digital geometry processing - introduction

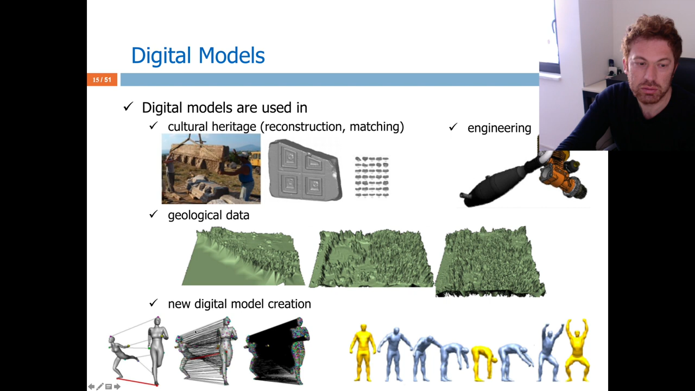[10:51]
Next, new 3D content can be created based on existing 3D content. Again, using some digital geometry processing, we can relate them to each other by finding correspondences. And then using the correspondences, we can interpolate the in between new frames. 3D printing.
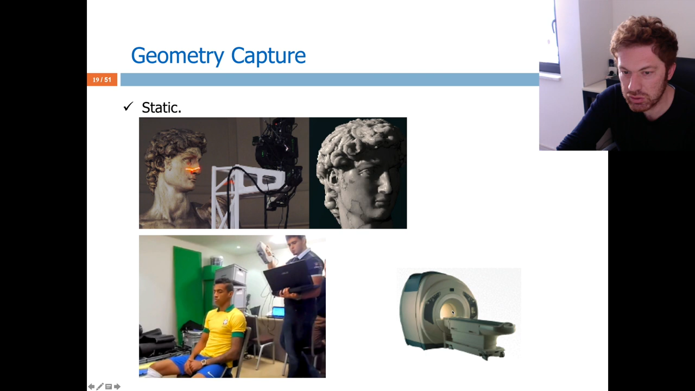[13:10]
etc. Or you can also use some vibrations in this medical MRI machine, for instance, to get the 3D data.